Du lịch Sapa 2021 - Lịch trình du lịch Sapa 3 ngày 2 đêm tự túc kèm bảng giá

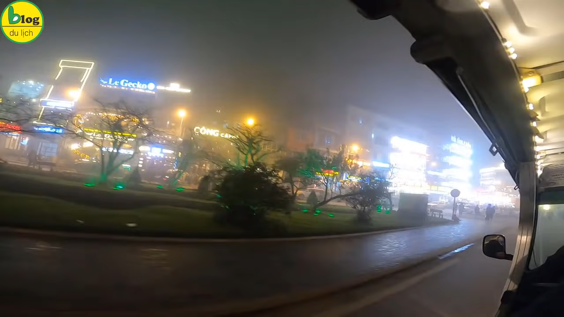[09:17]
là tầm gần 9 giờ tối Lúc này thì ở khu vực quảng trường Sapa khá vắng người Không cần hơi ấm của người cho nên sương dày đặc luôn Đứng cách 23m là cũng không thấy người đằng trước ở đâu luôn ấy